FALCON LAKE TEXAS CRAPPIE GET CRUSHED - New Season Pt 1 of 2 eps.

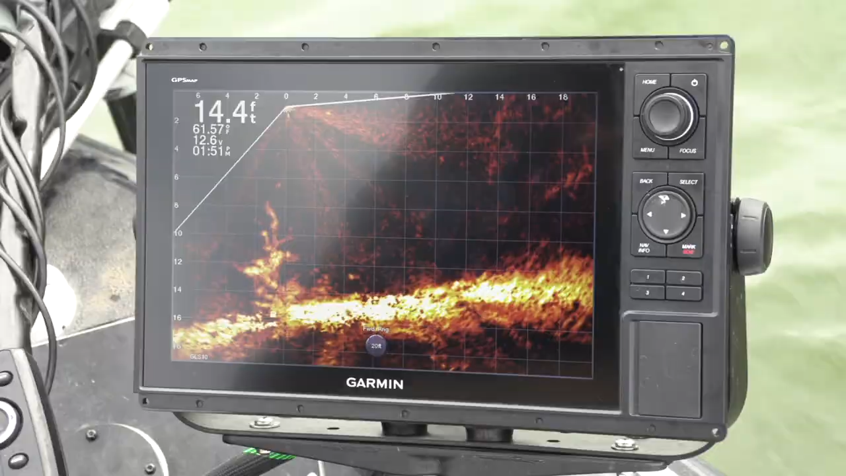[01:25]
On screen: depth 14.4 ft
Got it. A little lower. Right there. You're in the money. Swim it up.
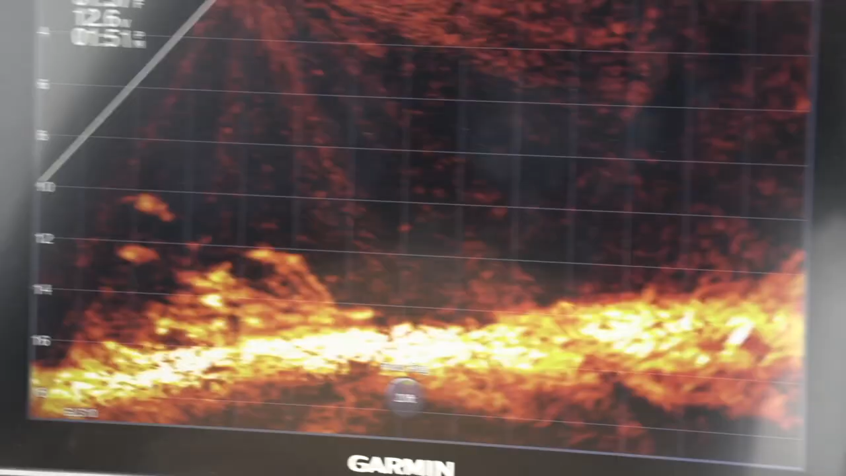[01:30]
Oh, here he comes. He's going to hit it. Wow. Dude. That's money. That's money.
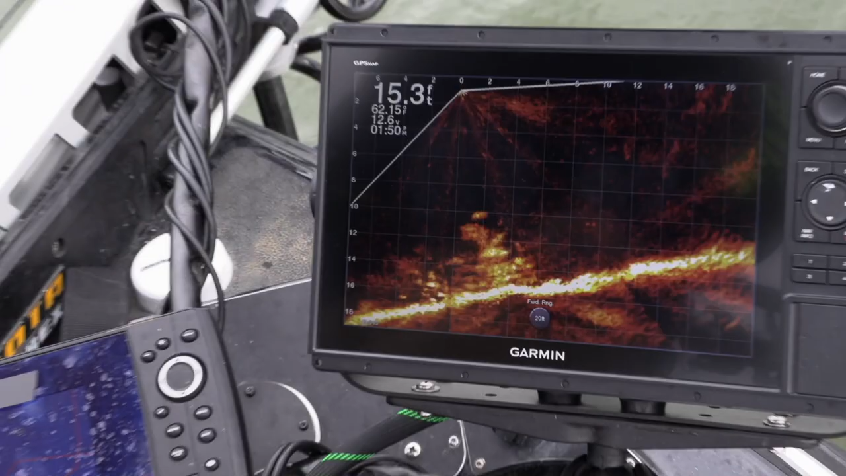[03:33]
On screen: depth 15.3 ft
and you can see all the crappie mixed in here. So I'm gonna try to drop down to it live.
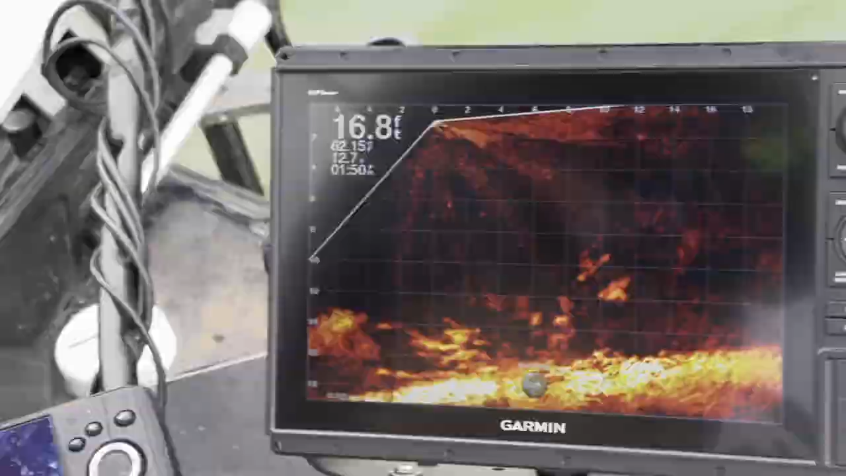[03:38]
On screen: depth 16.8 ft
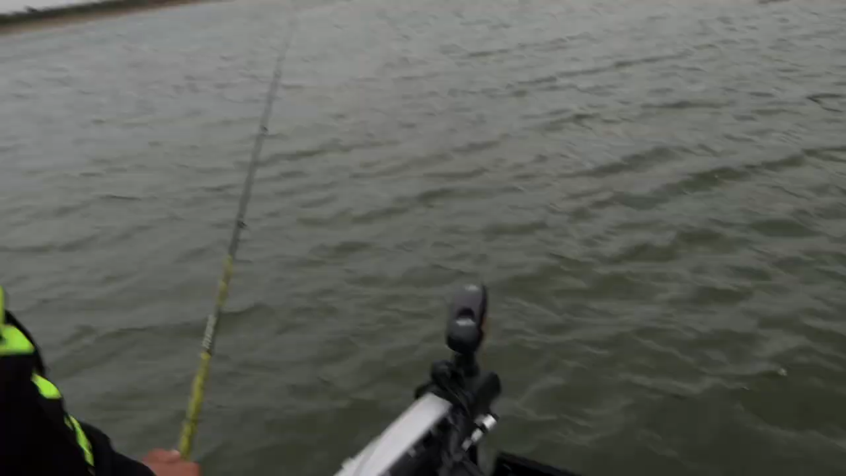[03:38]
With this, it's all about boat control. So as you can see, all the fish there.
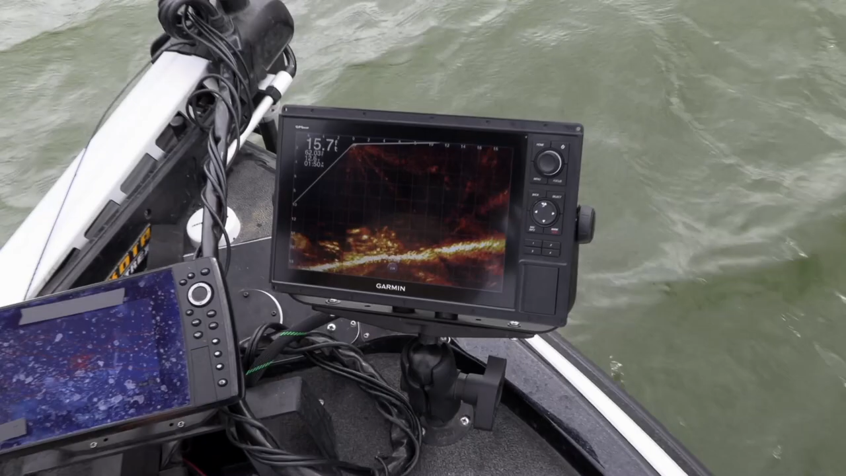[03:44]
I'm gonna drop my bait down. You see it going straight down there.
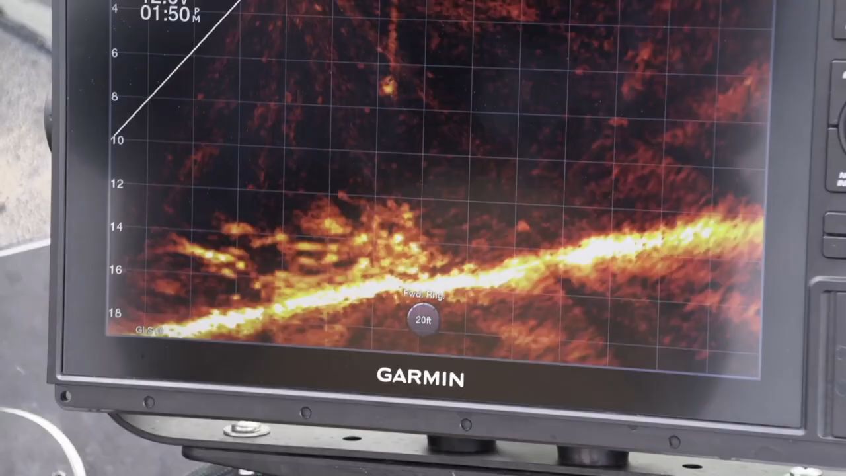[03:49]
There it goes. See it there? Live action, I'm gonna try to get the fish to swim up for it. Right in his face. Here he comes, look, he's gonna hit mine.
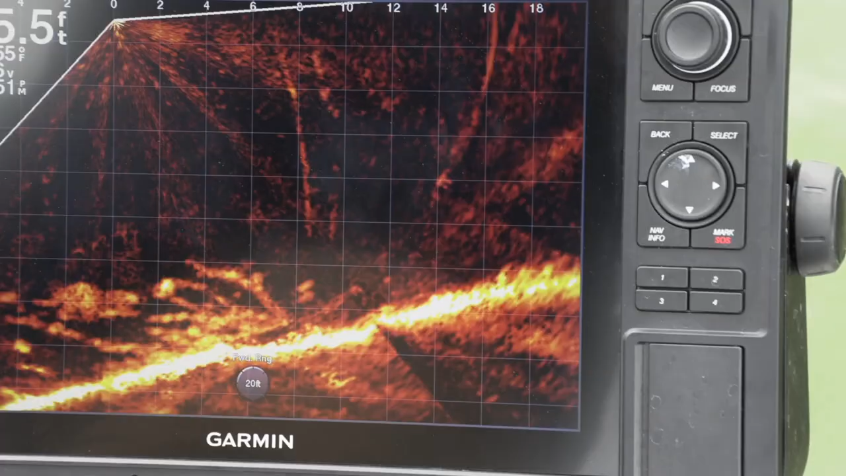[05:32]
He's got the brush piles. He's got the wood. He's got the hardwoods. He's got the baits. You name it. Just needs you to come on down like I am and catch him.